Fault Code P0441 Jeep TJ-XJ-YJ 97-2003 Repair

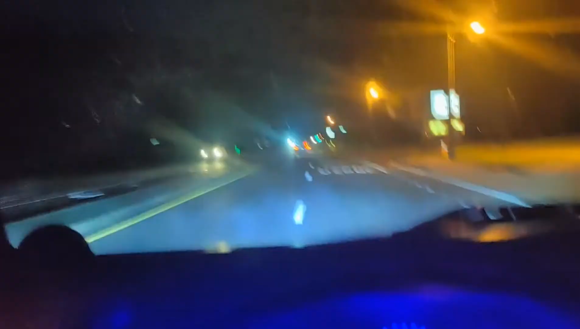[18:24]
know if i got them on it's dark outside i was using my headlights to try to see but um lesson learned when you work on your jeep i'll put the fucking tools on a bumper excuse my french put it